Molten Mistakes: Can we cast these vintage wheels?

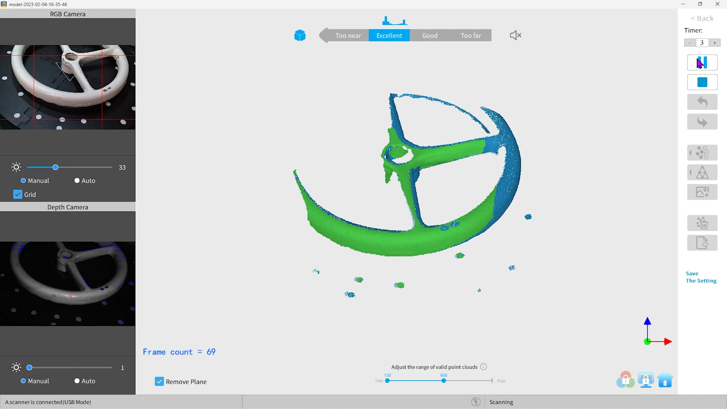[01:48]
because this is a 3d object and we want to do all sides of it we need to
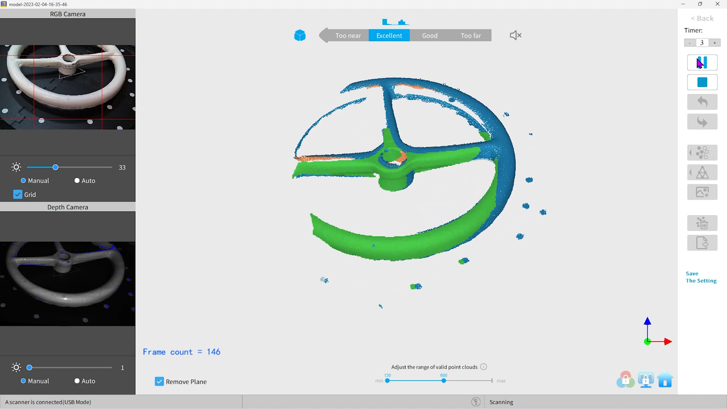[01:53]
stitch together multiple scans now we can either do this by moving the scanner around the object or we can do it by taking a scan of each side and
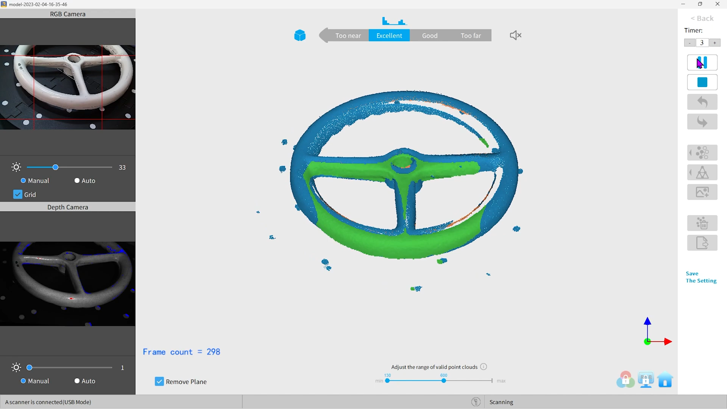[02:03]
trying to stitch them together with a program and both of these
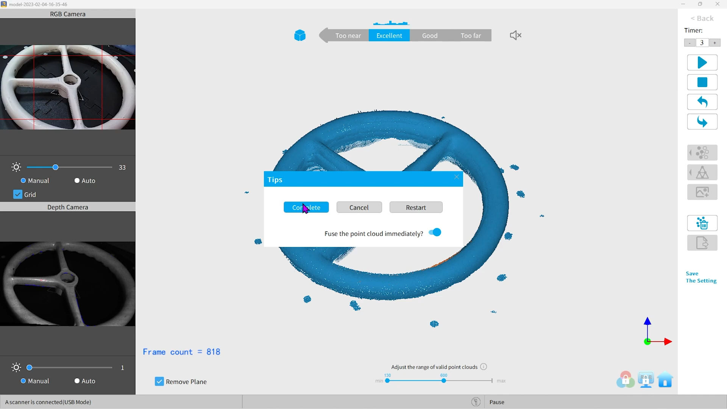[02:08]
have their own problems i got some results but i wasn't really happy with
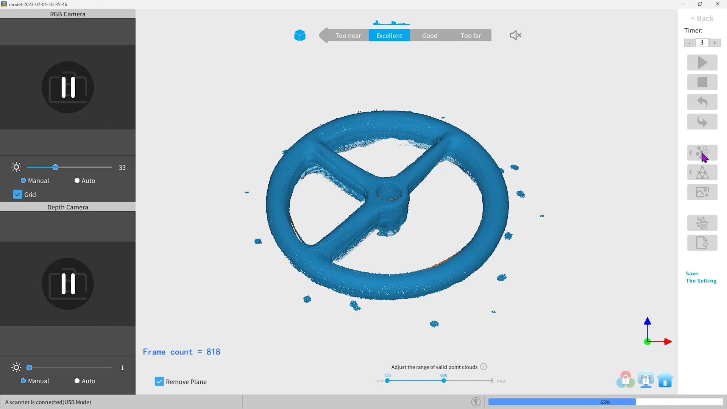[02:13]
them they were kind of lumpy and they